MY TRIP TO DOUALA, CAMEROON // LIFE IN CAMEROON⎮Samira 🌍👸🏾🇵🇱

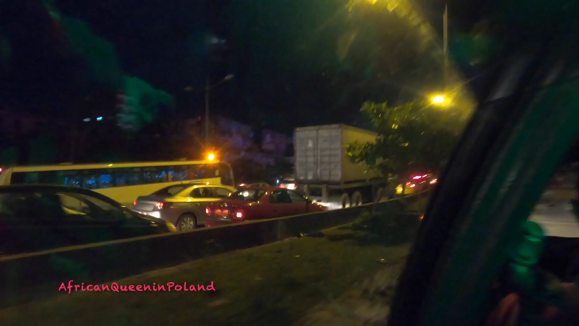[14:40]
So this is Douala when you are coming back from work at 6-7 p.m. Look at all these cars. Mais c'est trop tard. So now we are packing food.